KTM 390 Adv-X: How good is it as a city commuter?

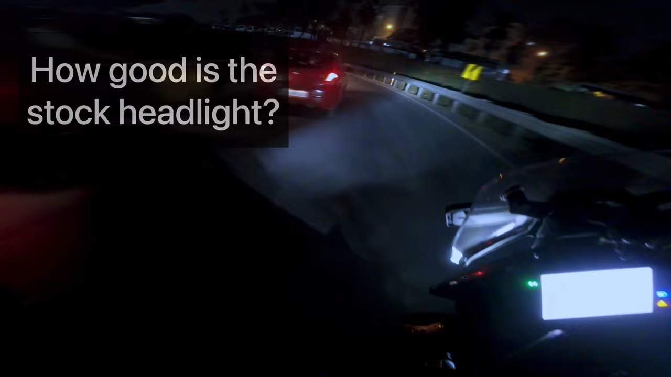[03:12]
As you can see in the video the stock headlight does a decent job of illumination in city. I have aux lights on my motorcycle but I never use them in city.